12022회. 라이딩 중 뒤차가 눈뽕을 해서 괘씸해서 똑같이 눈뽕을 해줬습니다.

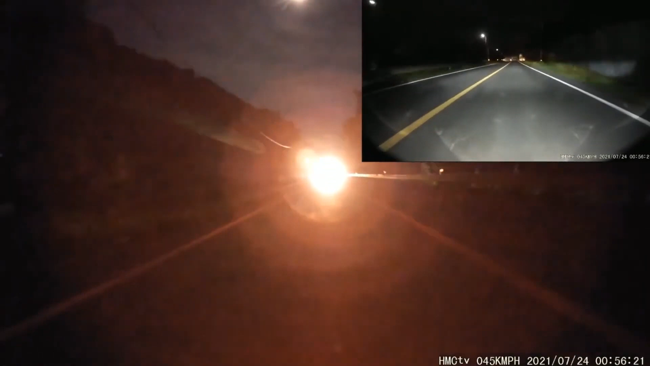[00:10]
왜 이렇게 큰 불이야? 또 맞은편에서 오는 차도 큰 불. 둘 다 큰 불. 나는 가운데 끼었어. 내렸네, 뒤에서. 저 차도 내리고 가네, 옳지. 자기들끼리는... 이제 됐나? 또, 또 큰 불이네. 아... 너무 밝아요. 아이, 참나. 이렇게 한참 동안을. 어허... 아...
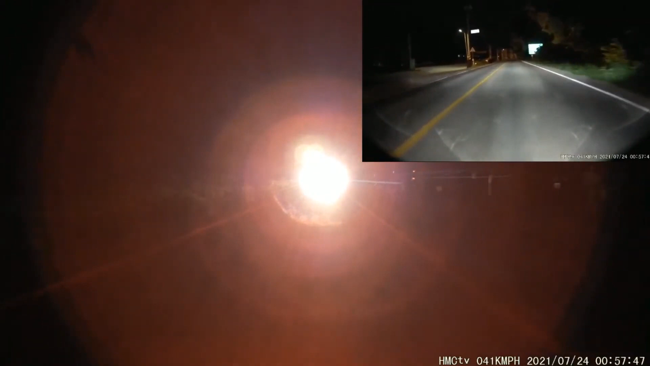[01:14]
아... 안 되겠네, 안 되겠네. 눈물셔, 눈물셔. 먼저 가세요, 먼저 가세요. 제가 비켜드릴게, 먼저 가세요. 먼저 가세요, 먼저 간 다음에. 자, 지나갔어요. 에이...
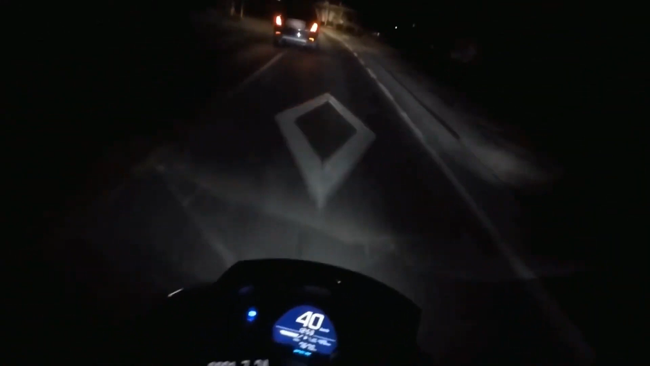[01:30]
아이, 됐다, 아이, 됐다. 아이, 됐다. 그래, 뭐 급한 일이나보지 뭐. 집에 뭐 급한 일이나봐. 나는 속도 35 정도. 그래, 나는 천천히 갈 거예요. 나는 오른쪽으로, 상대는 왼쪽으로. 이렇게.
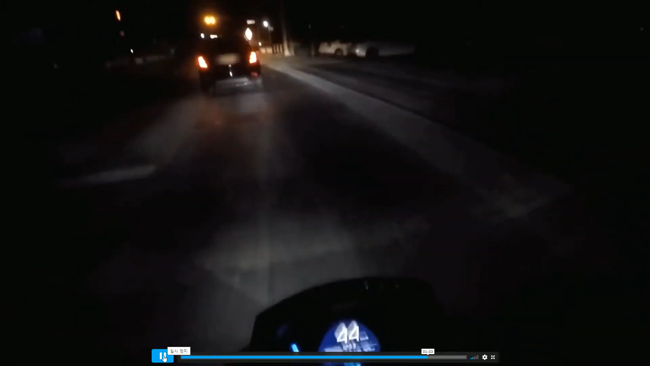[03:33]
당해봐! 너도 당해봐! 지금 이거요. 여기 보면. 옳지, 옳지, 옳지, 옳지. 그래, 나도 끝! 그러시면서 상대는 아까부터 한참 그랬는데요. 저도 그 차 앞으로 보내고 똑같이 눈뽕을 날려줬어요.